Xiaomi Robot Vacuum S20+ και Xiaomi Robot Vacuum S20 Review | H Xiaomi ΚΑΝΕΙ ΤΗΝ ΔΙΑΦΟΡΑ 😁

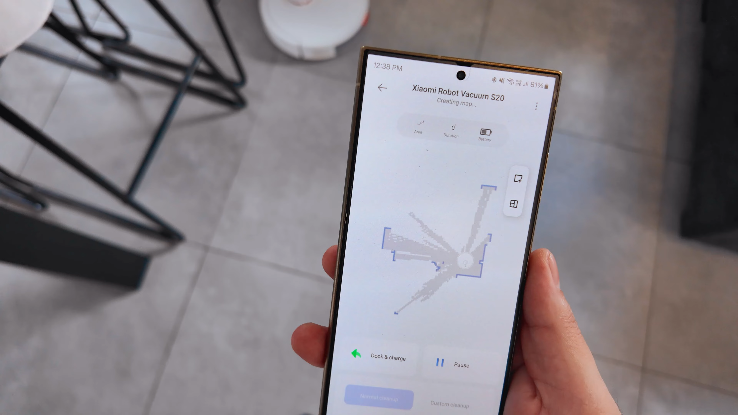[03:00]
Δεν παίρνει πολύ χρόνο μη μου ανησυχείς ανάλογα με το μέγεθος του σπιτιού σου τόσο ως είναι και ο χρόνος.